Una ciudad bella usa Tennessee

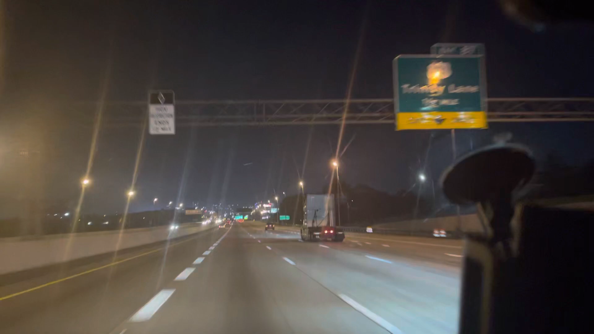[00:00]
Muchas saludos, muchos abrazos a todos aquellos hermanos, amigos, que ven en esta página, muchas bendiciones, que vamos a llegar a una casita, que pueden ver, a veces se ve en la ciudad, mucho, y voy cruzando la ciudad de TNC, y puede ver como se ve,